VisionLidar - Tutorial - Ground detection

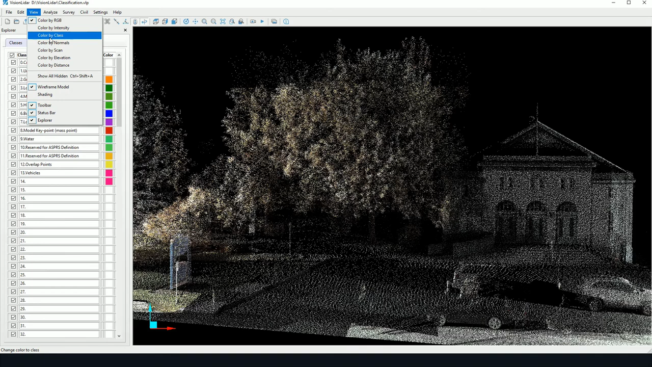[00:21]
Now the first step to do is when you open your project you may check to see if your points have been classified or not. So to do so you can go to view color by class and see have any of the points been classified. Here I can check as well in my classes tab I'll check and uncheck the class 0 so this is the unclassified class so I can see that no points have been classified.
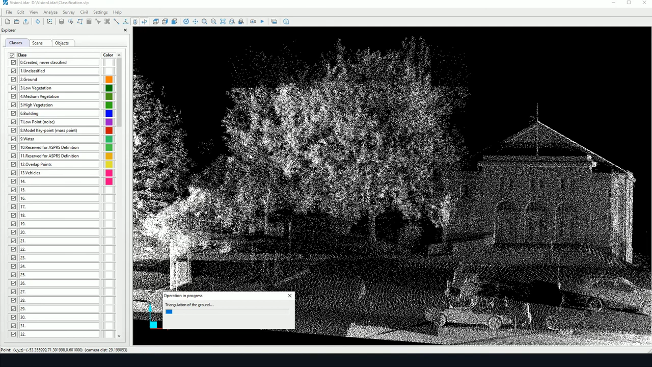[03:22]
a bit more time whereas creating simply the surface is quite quick. So I can click on start and the algorithm will start detecting the lowest points in the point cloud. And immediately we're found with a triangulation of our surface as well as a small report.
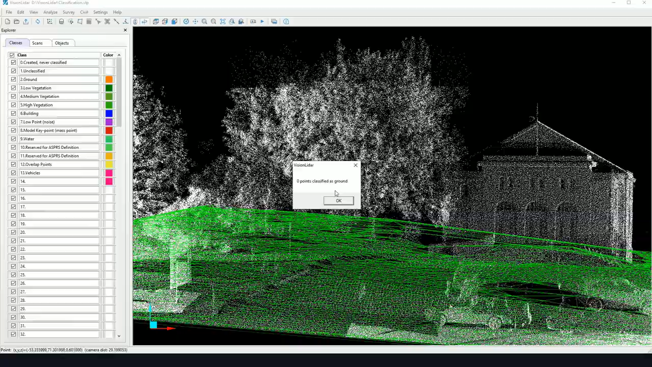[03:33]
As I didn't run any classification zero points have been classified. This is normal.
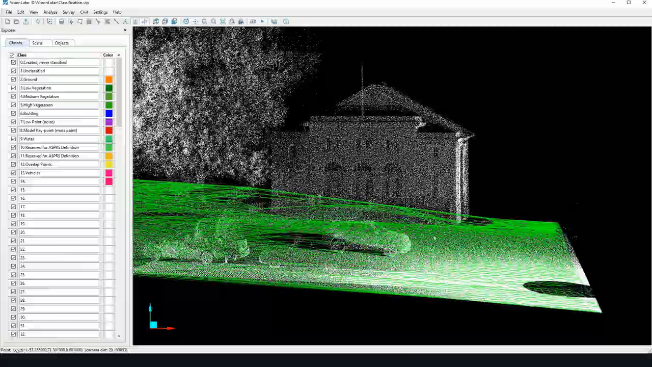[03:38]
And here as I analyze my ground surface I can see that it follows my ground quite adequately.
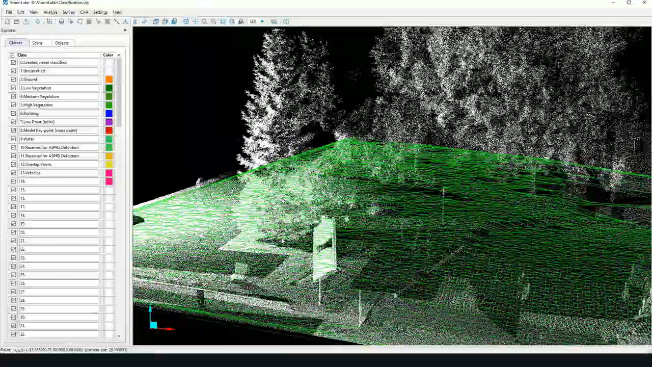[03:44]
So in this case I'm quite satisfied with my detection.
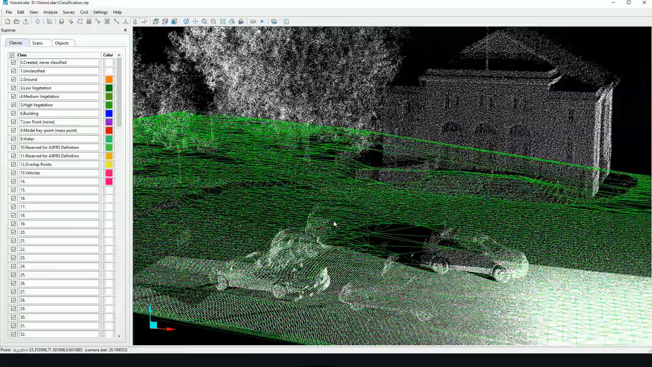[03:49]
Now as no points have been classified I may now go to my next step which is to classify my points. So I again go back to analyze ground. And now I'm going to check my classification option. And I'm going to set my elevation classification interval at 10 cm. So again I'm going to start my detection.
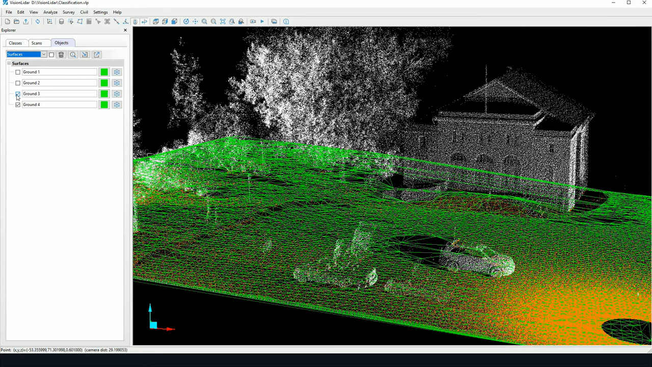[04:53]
So these surfaces are in the Explorer under the Objects tab. And here it can be found in the Surfaces type object. So for instance to hide these surfaces we simply uncheck them and they will be hidden from view. Now one last thing. Once we have classified our ground points we can go back to the Classes tab here. We can check or uncheck the ground points. Therefore segmenting our ground from our other objects in our point cloud.
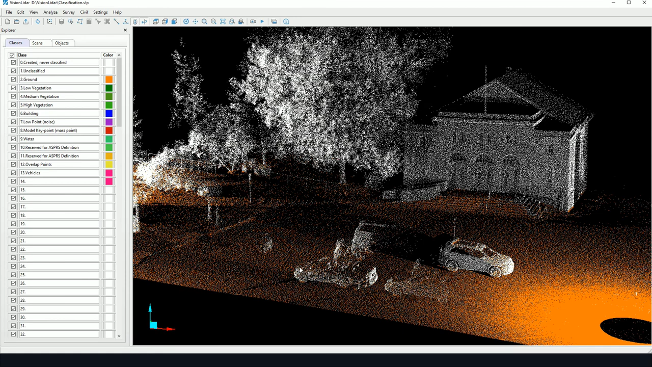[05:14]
So this is possible with any viewing method. And that's it for automatically classifying ground points using Vision LiDAR.